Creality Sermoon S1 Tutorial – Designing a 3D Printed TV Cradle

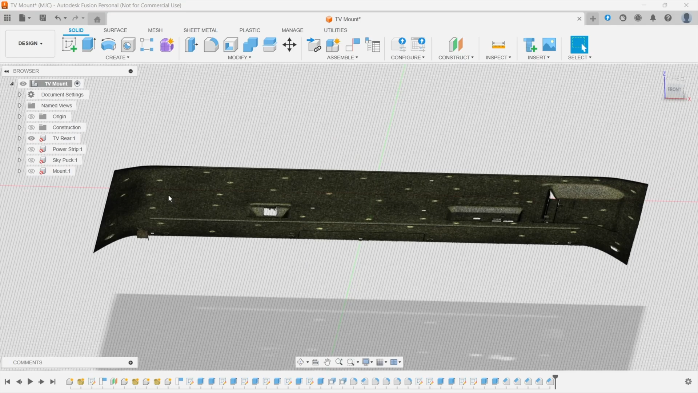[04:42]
and it's square to the square to the front
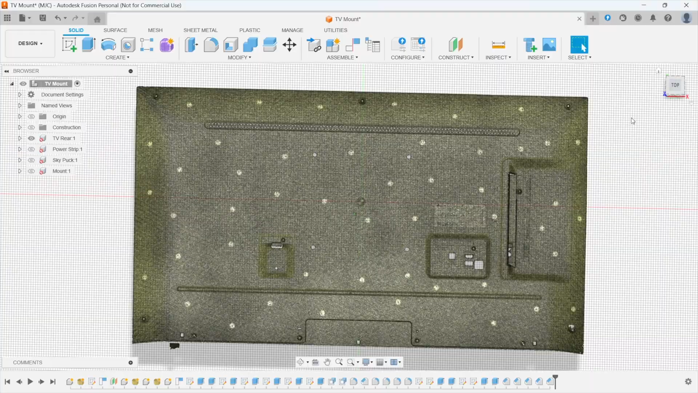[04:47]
and the way i did that was i created the plane on the back using the plane with three points
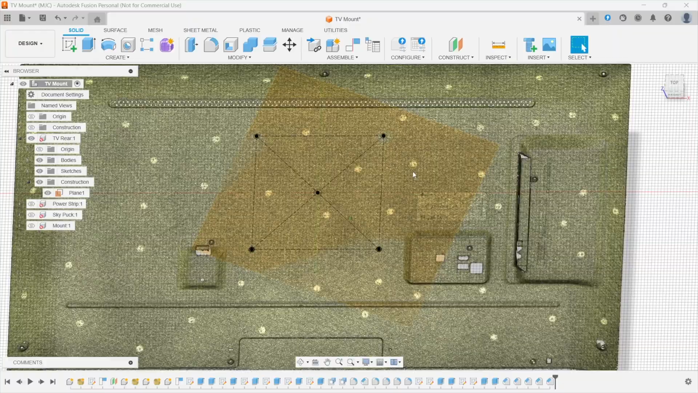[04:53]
aligned it to the top surface i drew a sketch around the holes at the back some construction lines between
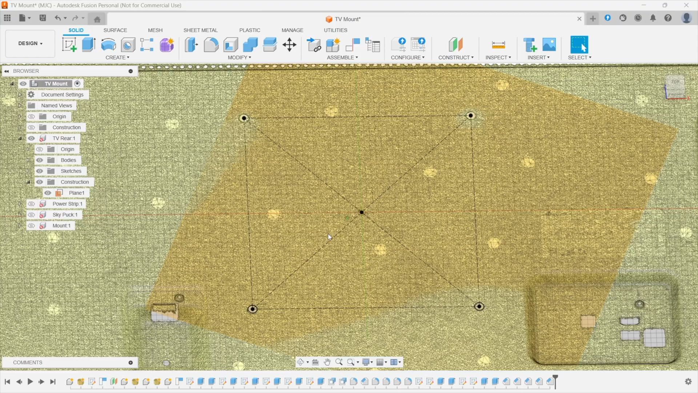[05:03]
them level that up against the one axis and then align the line
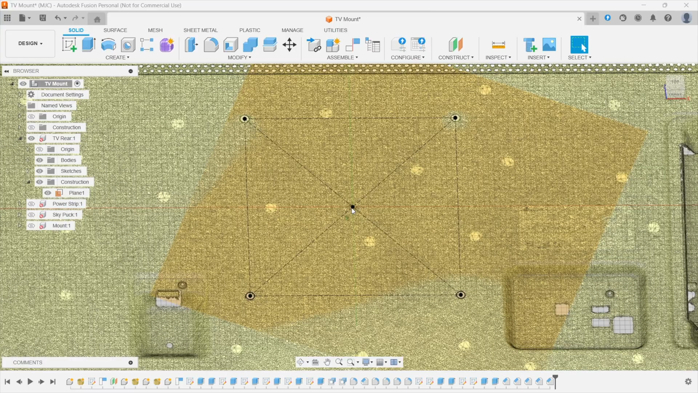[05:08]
the center of the holes to the origin of the workspace and as you can see that's
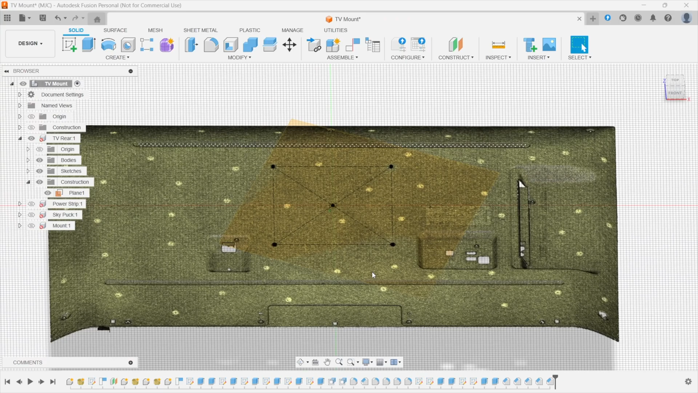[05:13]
aligned out perfectly next i bought in the power strip
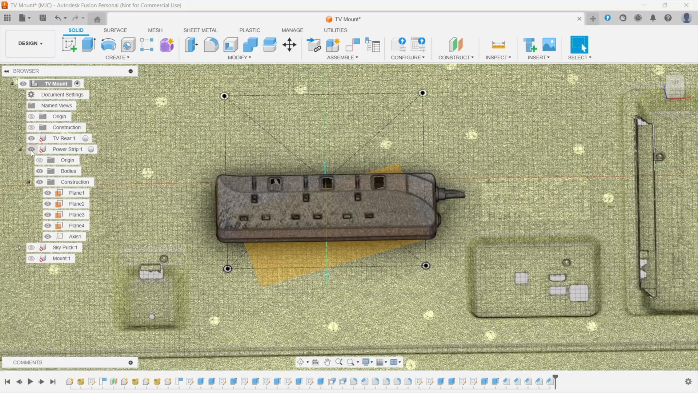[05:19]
and the way i did that was i created
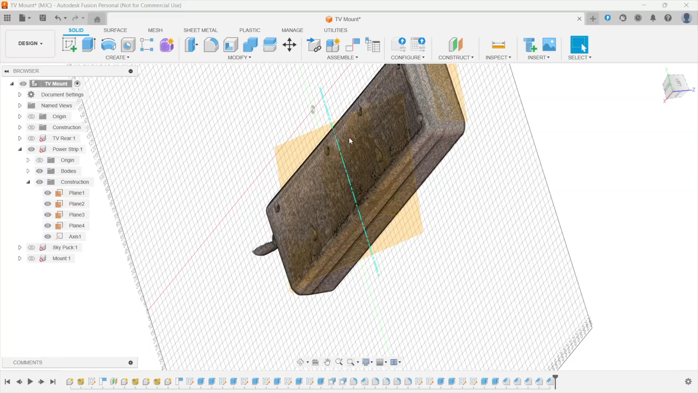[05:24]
playing on the rear playing on each end
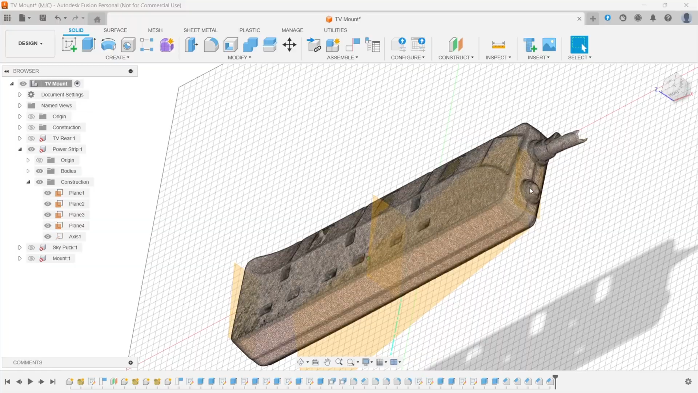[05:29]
and then the mid plane then i created
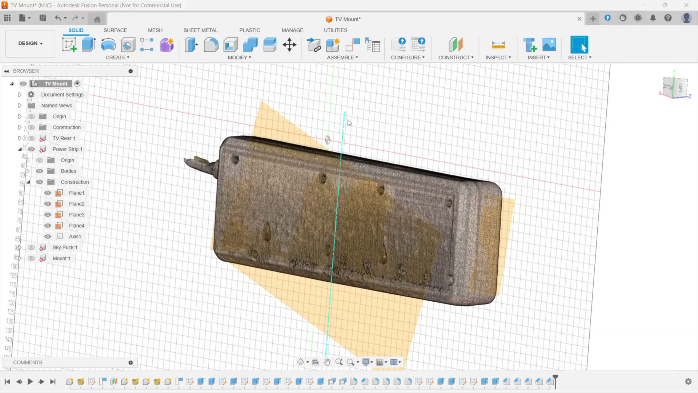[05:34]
an axis between two planes where the basically the mid plane
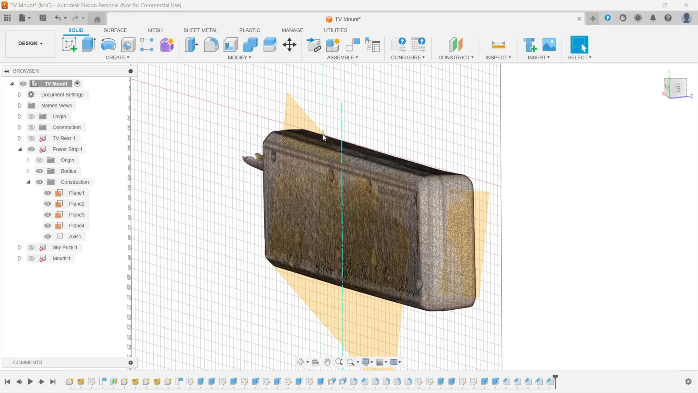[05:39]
intersected with the back plane which gave me the center point then i dropped it onto a plane which i'd offset
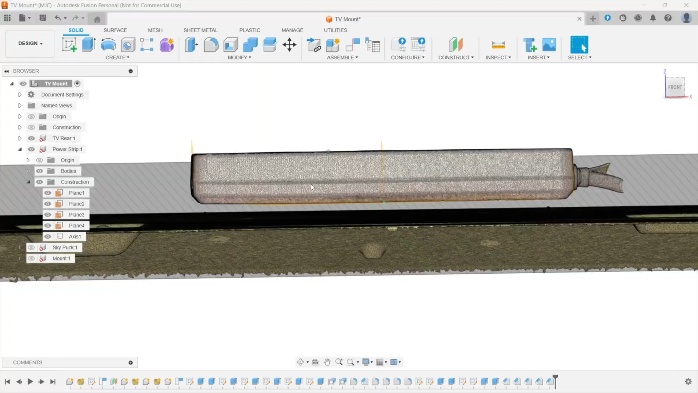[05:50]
10 millimeters off the back of the tv align the back plane to that one put the axes
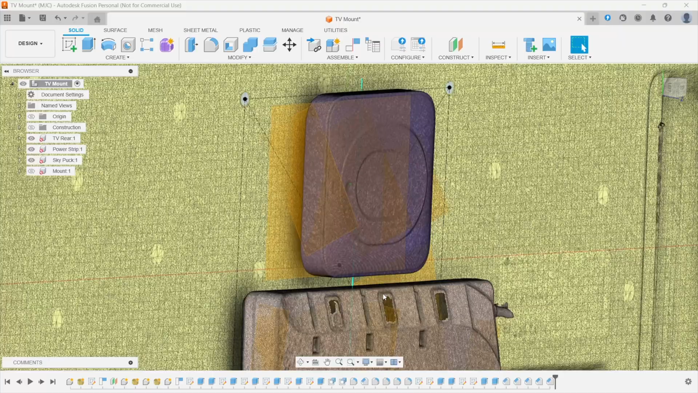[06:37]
a similar thing with that i dropped it onto the 10mm offset plane aligned it
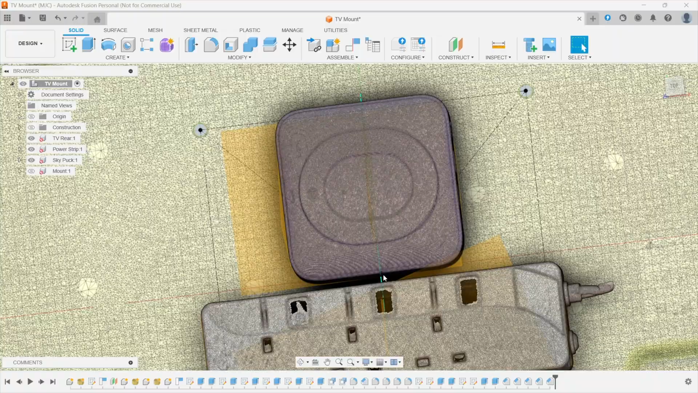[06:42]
with the origin and then eyeballed it up and down to a place i needed it to be
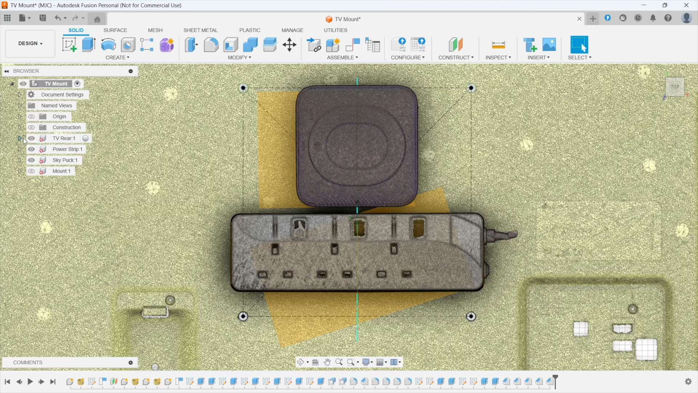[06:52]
so if i now turn off all the construction with those
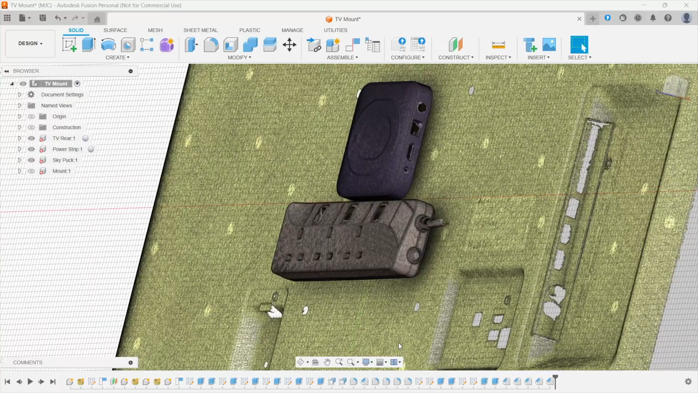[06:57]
you can see how these basically sit now on the back of the television
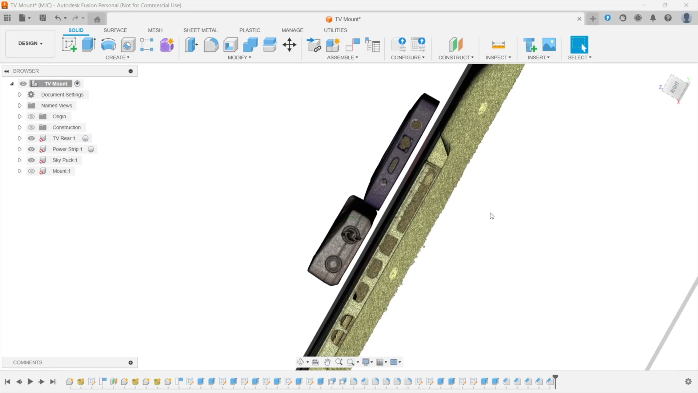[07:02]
10 millimeters off there level with each other and if i go to the top view they're dead square
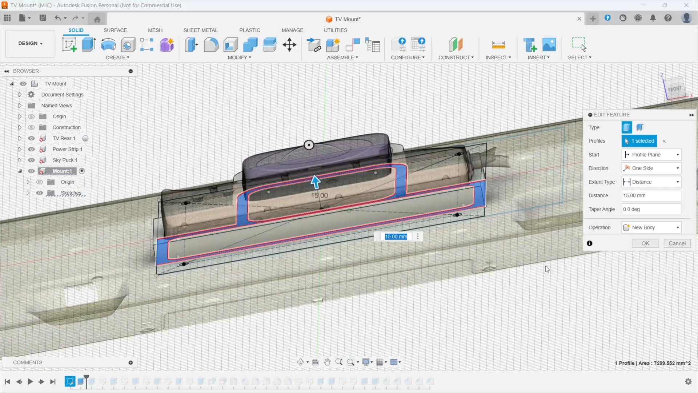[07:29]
think in there was basically 10 millimeters for the off the base of the telly which met the underneath of the two scans here and then five millimeters more to create a
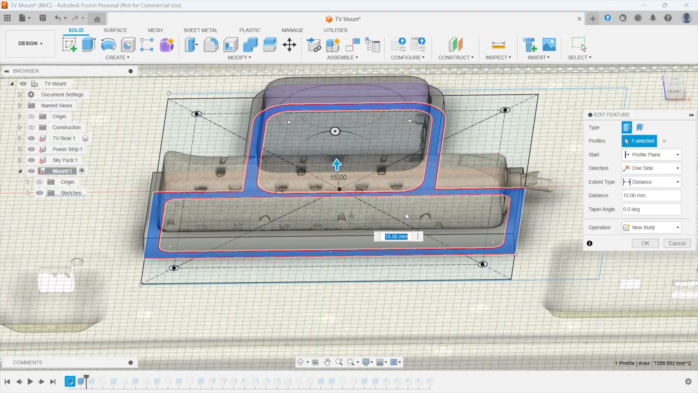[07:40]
pocket for those two things to sit into i selected the rest of the area and extruded
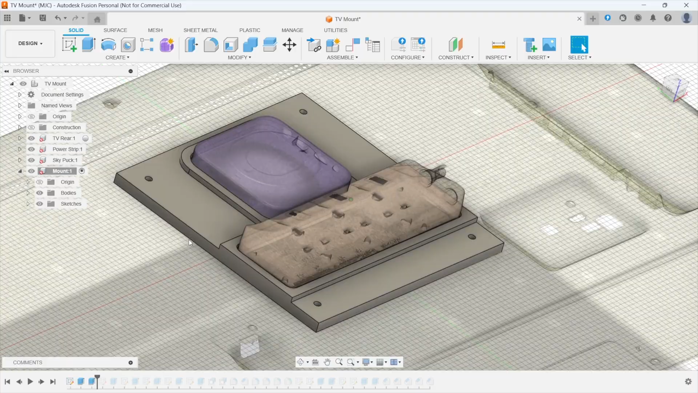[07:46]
that up 10 mil to form a plight so therefore i've got a plight now and a pocket i then drew a sketch on that face there and extruded it so we've got now failing for the wires
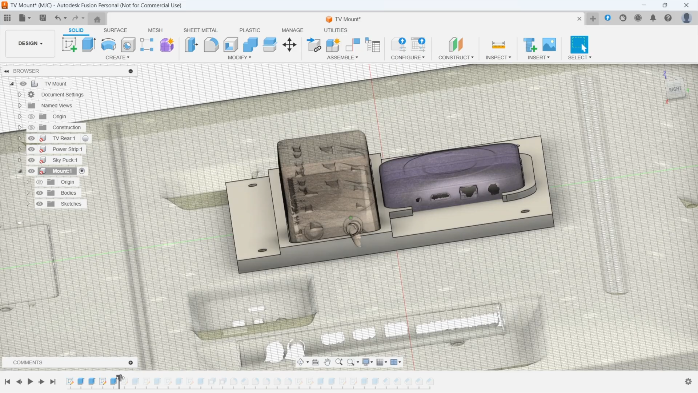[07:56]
then i drew a sketch on this face here and
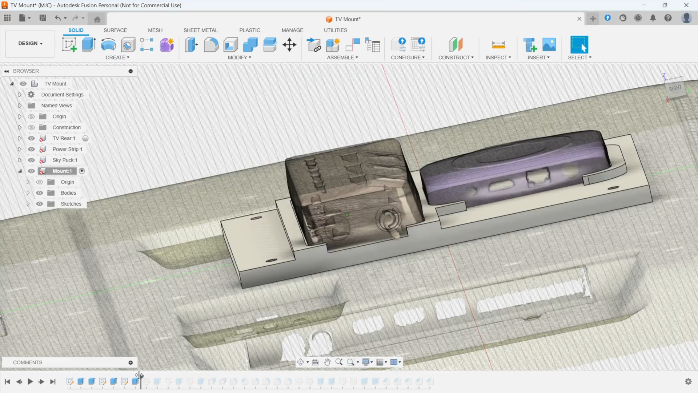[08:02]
again extruded it so those wires wouldn't fell on there